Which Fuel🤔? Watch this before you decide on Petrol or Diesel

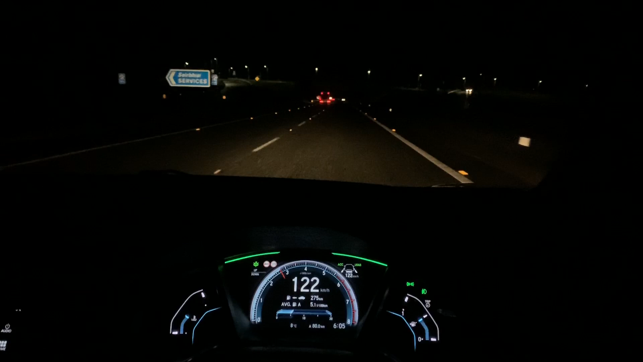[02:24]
I actually don't think the diesel car is going to beat this on the way back, so it'll be interesting to see. Anyway, I'll show you in a sec exactly where we've ended up in terms of kilometres covered, but that kind of figure is going to be very hard to beat for a diesel. At the end of that run, so basically we've covered 85 kilometres. The car's averaging 5.1 litres, there you go, so that is 85 kilometres. I'm going to do the exact same journey back now in a diesel car. So this is a petrol one, 5.1 litres for 85 kilometres, motorway and primary and secondary roads.
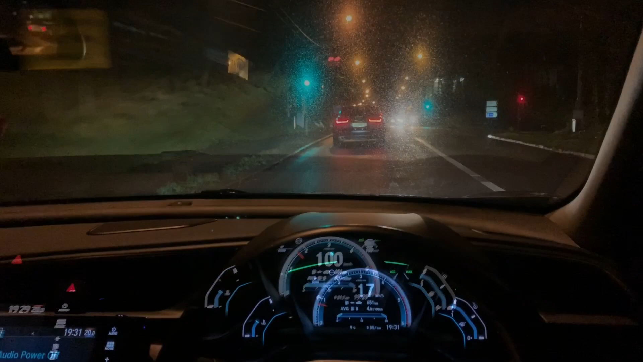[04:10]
Just coming back into Kildare, 85 kilometres covered. And we are sitting, literally it is just tricked onto 4.6 kilometres. So it's 4.7 there for ages, now it's down to 4.6. So by the time we get to the garage, it's pretty much going to be it. So 4.6 for the diesel, 5.1 litres per 100 kilometres for the petrol. That's half, sorry, that is, yeah,
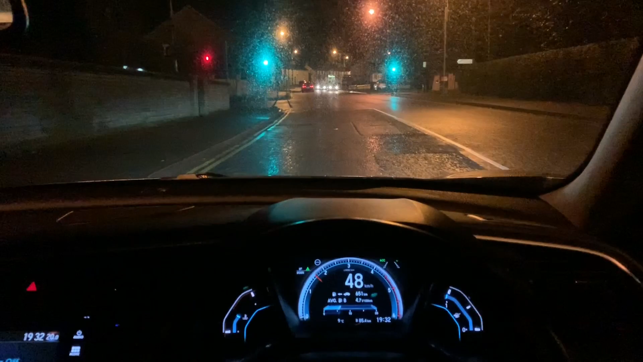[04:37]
half a litre per 100 kilometre in the difference between the two cars over the same 85 kilometre journey. And that is the end of our journey.